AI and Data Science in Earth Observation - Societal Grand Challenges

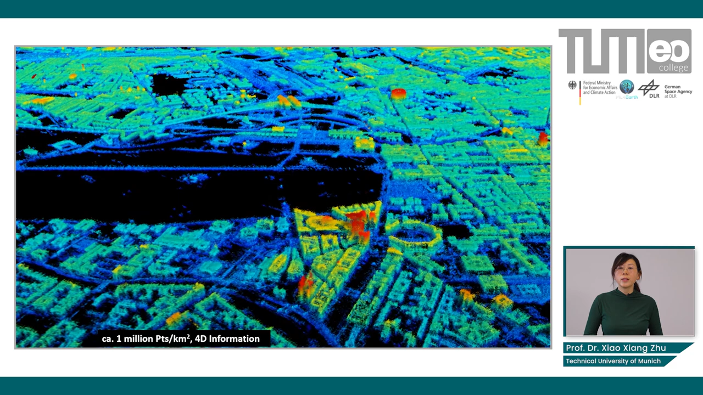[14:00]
it will be easily uh see the uh burning central railway station and also you now see the statues which is in the upper left uh corner this is the ziggasolida and also along the roads you see this kind of regular patterns these are the lamp poles along the road so
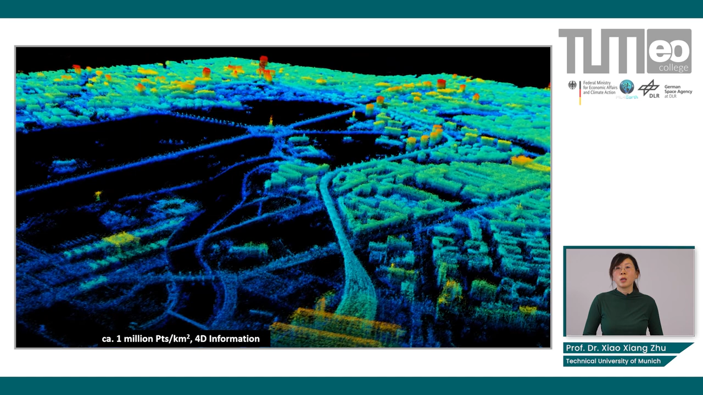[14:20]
basically with the highest resolution radar data we're able to achieve a point density with one million
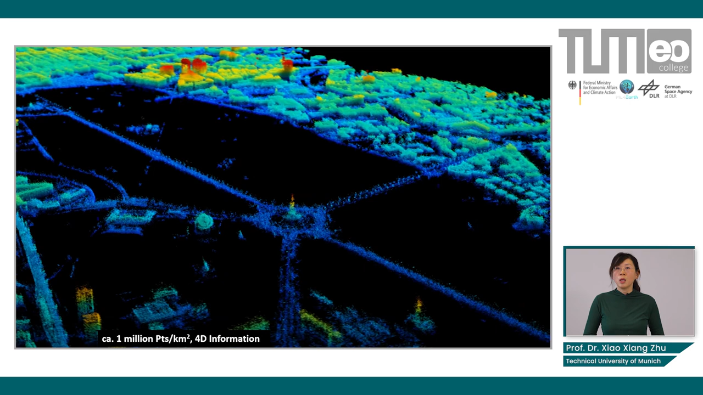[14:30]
point per kilometer this is of course very useful if we are interested just reading information the only thing is such data is not available globally